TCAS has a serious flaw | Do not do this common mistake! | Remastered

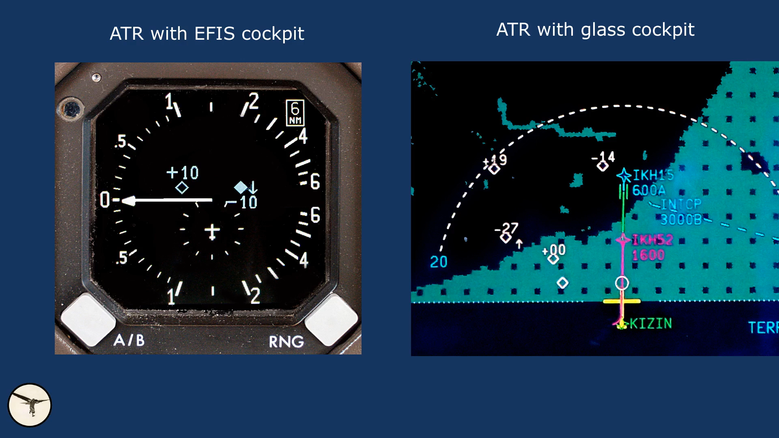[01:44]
The open diamond shows traffic that is not a concern for you. The field diamond shows traffic that is closer to you and within plus minus 1200 feet. On this screenshot we can see traffic above and below us.
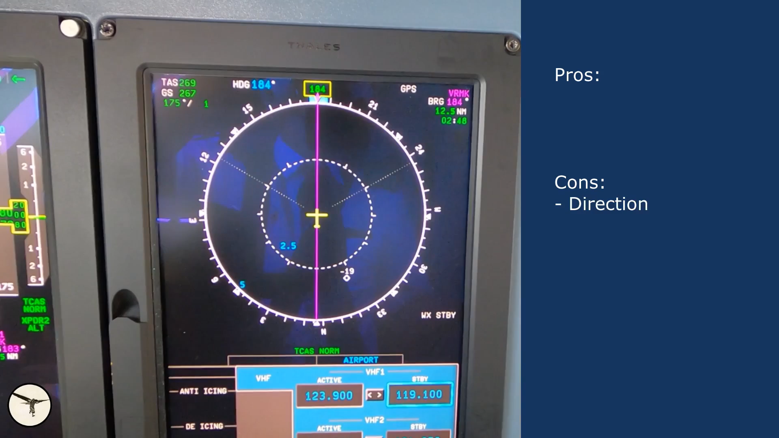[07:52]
But that is just one of many shortcomings. The TCAS is very accurate when it comes to calculate altitude difference, distance and time to impact.